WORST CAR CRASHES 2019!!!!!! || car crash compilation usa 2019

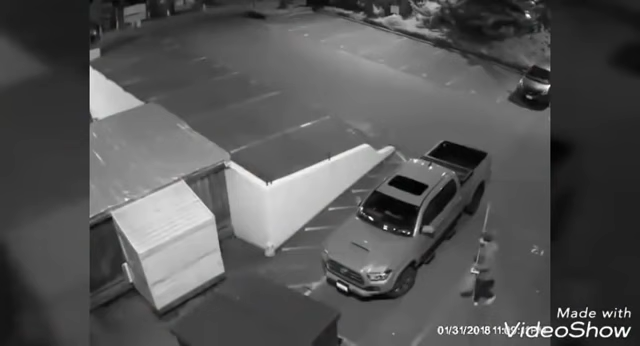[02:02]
There's a gentleman who's got himself a mop handle, and he is pointing it towards the window of a pickup truck. He's got a stance about shoulder width apart, and he bangs the mop at the top of the window and then hits and resets. He's got his feet now moving apart, looking just to the right to check, make sure no one's around, and he's now positions the mop again, backs it up, slams it back into the window, slams it a second time. That's three. That's four. Las Vegas odds say he won't hit one more time, and he doesn't.